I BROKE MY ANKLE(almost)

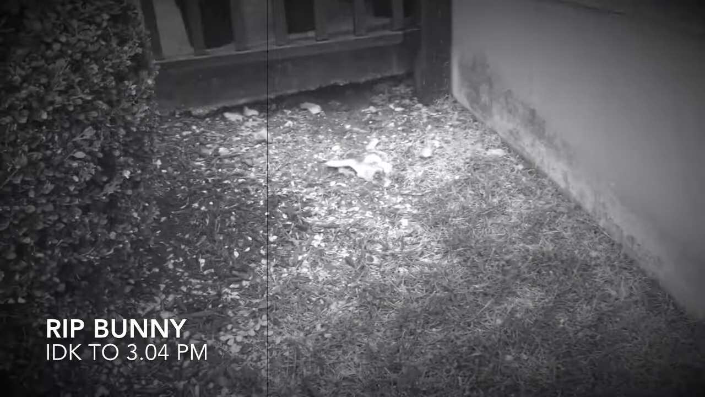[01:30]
I'm not going to get close to that. If I can zoom in. What did it get ripped apart by?
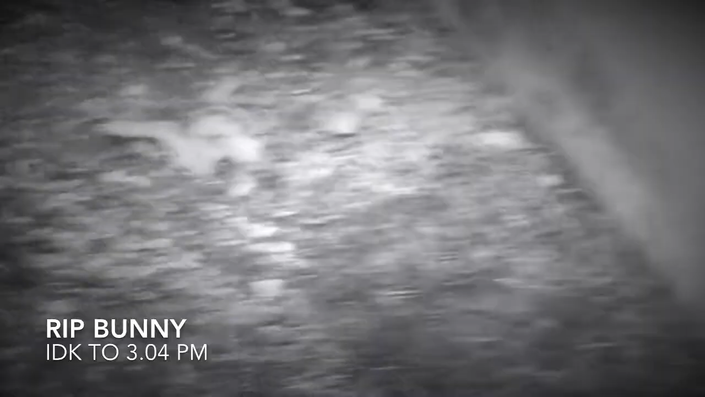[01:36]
A cat. Yo, you can see its ear. Yeah, it looks like its foot or something.
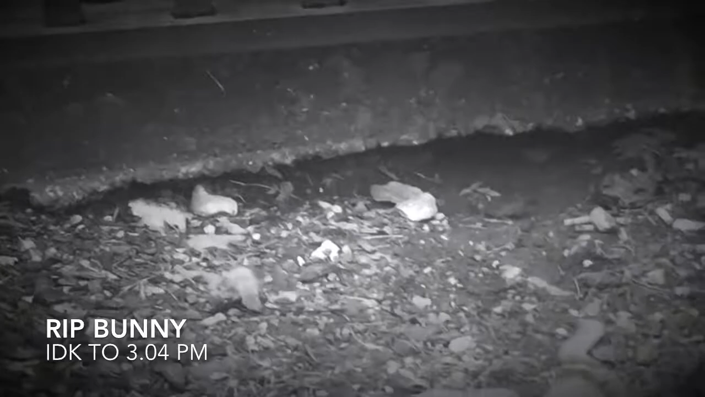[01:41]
And then the cat ran under there, and then that's the last we ever heard or saw of the cat.
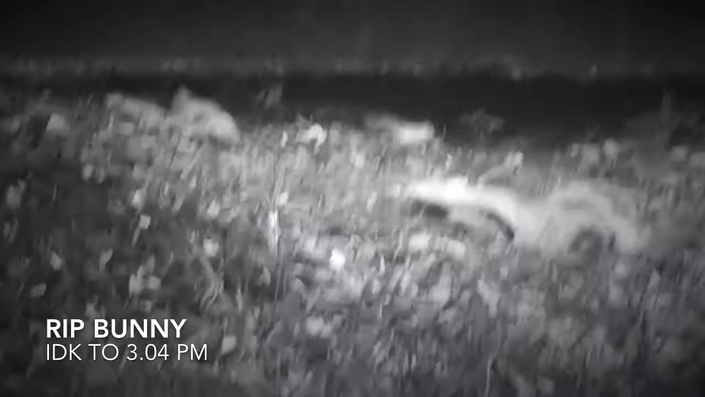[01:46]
I'm not even gonna get close, but RIP bunny.